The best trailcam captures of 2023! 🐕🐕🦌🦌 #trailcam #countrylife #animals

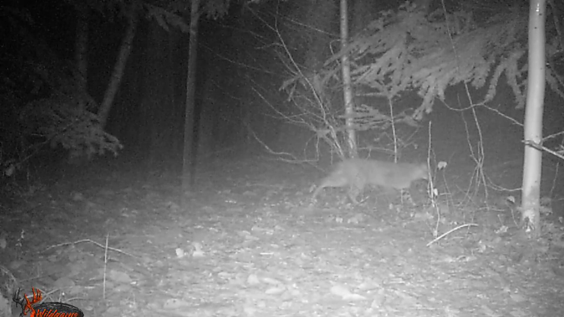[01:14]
Now, another exciting capture we got was the bobcat. Very excited. Only caught him one time. So I don't know if he got spooked and left us for good or not. But we did catch him this one time and it looks like a rainy night. So very excited to get him. Hopefully he'll return.
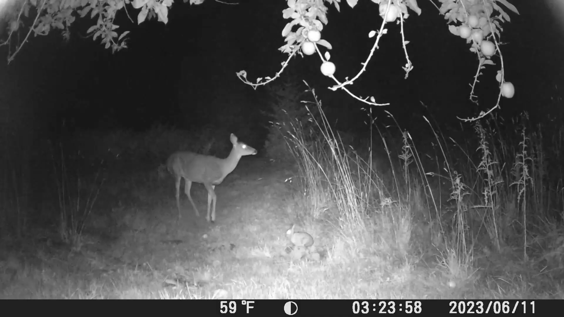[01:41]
And in this next video, I've said in a couple videos in the past when we've done trail cams, you know, animals do coexist with one another. And here's a great case in point. You got a deer eating an apple and a bunny just kind of checking them out. So they're getting along and being peaceful. Oh, it's nice to see that coexistence. And in here, we have a little bit more of a tense situation. We got a deer and a raccoon. Now, raccoons are kind of a moody little creature and, you know, not too social as you'll see here.
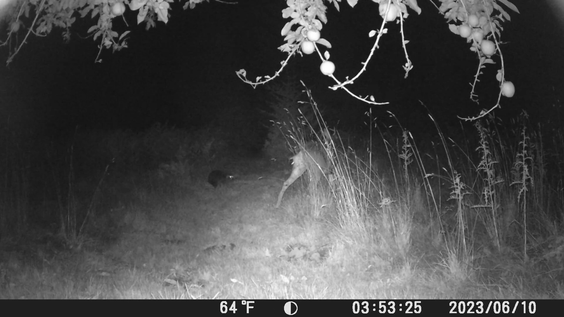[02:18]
But, yeah, see how they're looking at each other, sizing each other up? Oh, yeah, man. And in here, we caught some mysterious running figure.
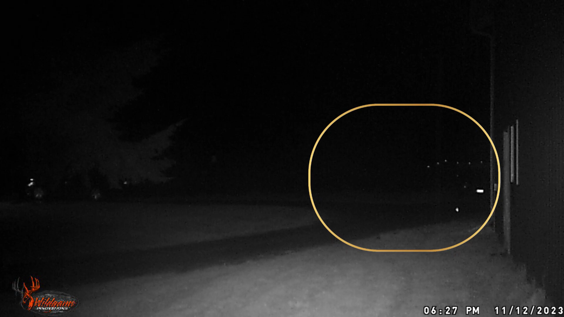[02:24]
I don't know if you caught it, but it was on the right-hand middle of the screen there, right in front of the car license plate. Something mysterious ran across the camera and couldn't make it out. Sometimes we catch questionable, unexplainable things here on the trail cams at Nehi Farms. So was it a ghost or was it a person? We'll never know.
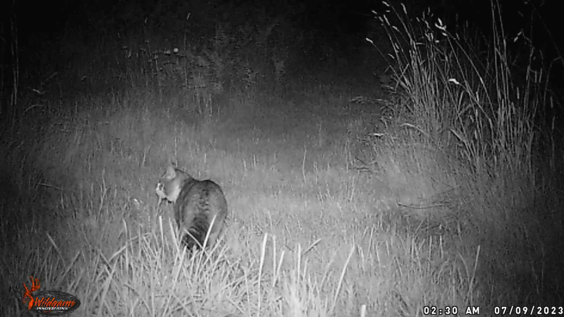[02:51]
And then on this next video, we got a house cat that seems to want to pay us a visit. We have a neighbor about half a mile down the road from us, and they have a house cat. Or it could be a cat from another neighbor.
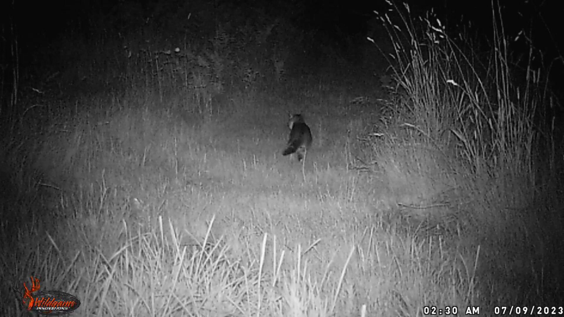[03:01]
Who knows? But this one here also torments our shop cat, Marshy Mellos, because, you know, he sleeps in the shop at night. And I caught a video that I think will be on this best of here where you're going to hear him meowing really loud outside and driving our cat, Marsh, nuts. So he might be the guilty verdict.
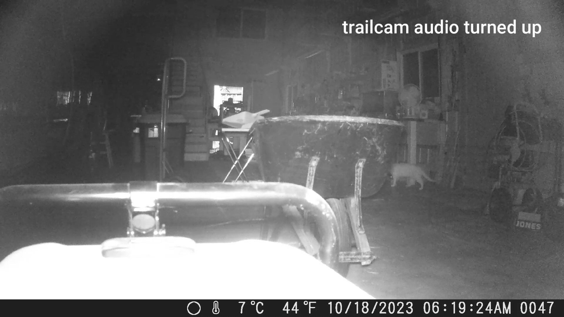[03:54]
it might be the next loop, where you'll hear that cat meowing from the outside and driving Marsh nuts. So, and I'm thinking it was that house cat we showed earlier. So, yeah. And then here, just got a random video of Marsh just playing in the shop.
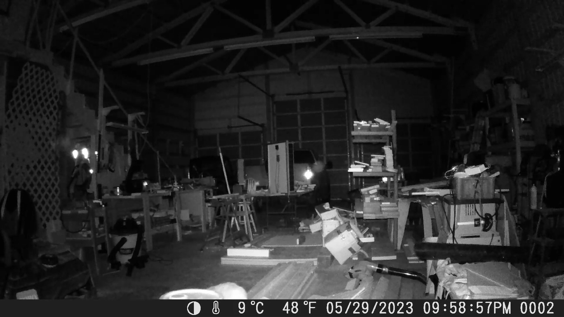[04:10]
You know, this is his playground, you know. I mean, it's his house. So, having a little middle of the night hijinks. I don't know what he's doing there.
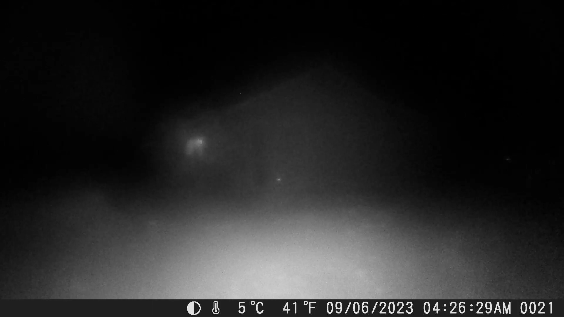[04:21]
And then there, I don't know if you saw on the bottom right hand, left hand corner, something blurry kind of ran fast by the camera. I'm not sure, but it looks like whatever it was, it was spooked by the light that came on at the main house. So, another mystery capture. And then here, it looks like we caught some kind of
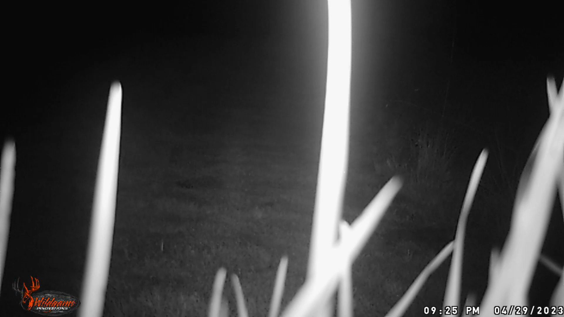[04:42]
bug or some kind of little creature you were going to see here in a second. Wasn't quite sure. I chalked it up in the mystery cat column.
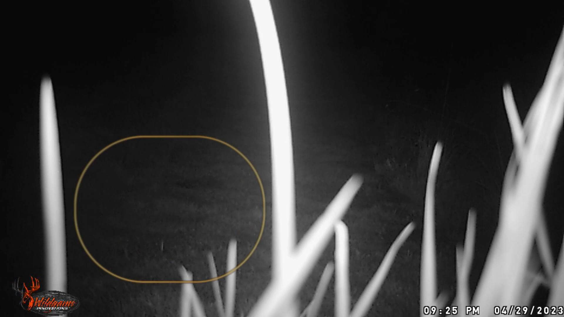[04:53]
Probably just a bug. So, but, oh, see how it just went by. Real quick. Mystery bug. Or mystery something. And then this next capture is really cool. Check this out. See that wisp going by?
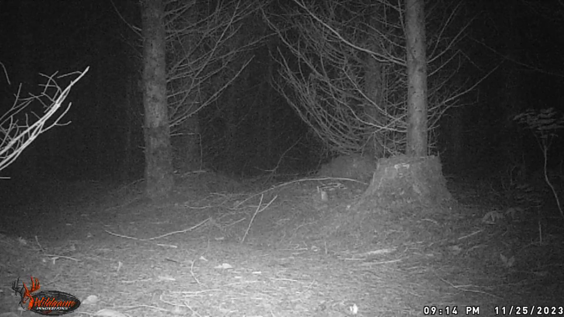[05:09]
What is that? Is that a ghost? You know, we are near haunted lands. So, it could be a ghost. Could be fog. Who knows? We'll never know. And then there's that house cat again. So, we caught him a couple times. So, yeah. I'm thinking more and more that he is the culprit of driving marsh nutso. So, and you know, he's taking a big risk being out there in the middle of the night too. You know, we got coyote, bear, bobcat. I mean, he's playing with fire.
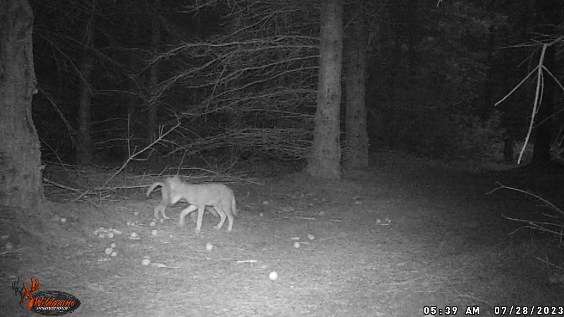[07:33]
And then here, we caught a weasel for the first time. And he had a very short life term here at the homestead because our dog Blitz got to him.